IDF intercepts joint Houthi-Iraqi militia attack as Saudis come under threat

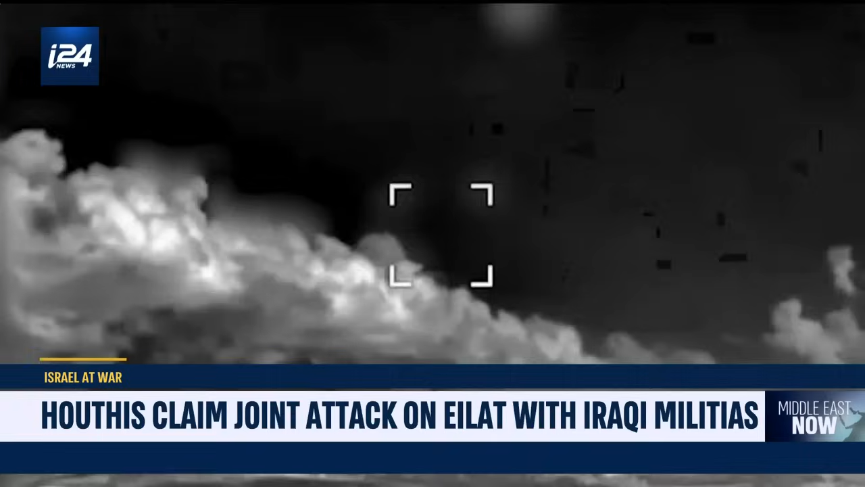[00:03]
An Israeli Air Force jet downed a suspicious aerial object late Monday night as it was heading to Israel's southern city of Eilat from the direction of the Red Sea.